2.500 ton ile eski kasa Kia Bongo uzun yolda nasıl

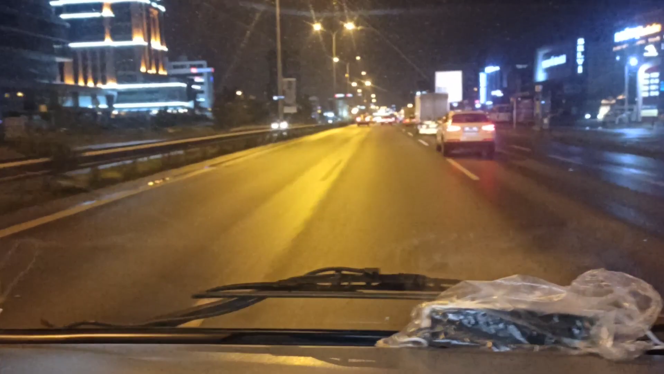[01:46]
Çok gürültülü de değil Çok sessiz de değil Orta hali 06'ya dikkat